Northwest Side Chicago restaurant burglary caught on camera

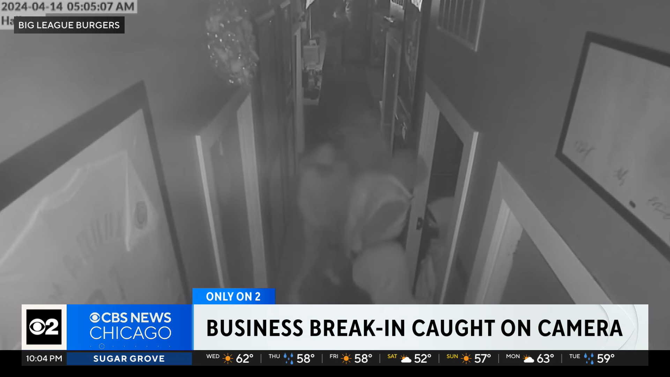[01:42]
They kicked the door about 10 or 12 times, I think it was, before they got into it. Knocking the entire door off its hinges, searching the office before grabbing a pouch with cash. They run out the door and get back into the dark-colored Kia. All together, it took them about five, six minutes. Police show up minutes later. The alarm's still blaring. It's heartbreaking, too. It's sad what's going on.